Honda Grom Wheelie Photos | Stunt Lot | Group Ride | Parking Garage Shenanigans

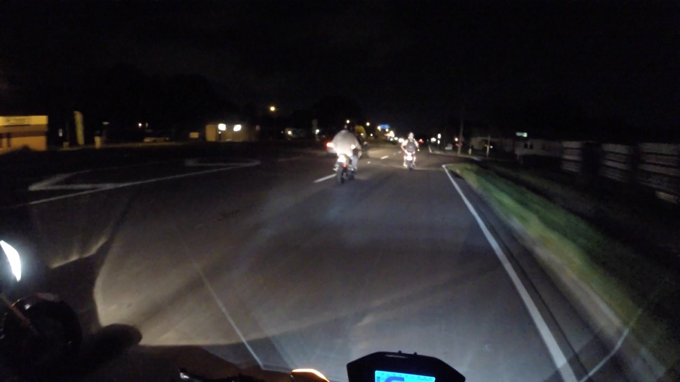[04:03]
all right so we picked up Wally and Shay and also Keith got some V-dubs heading down to downtown St. Pete see what's going on down there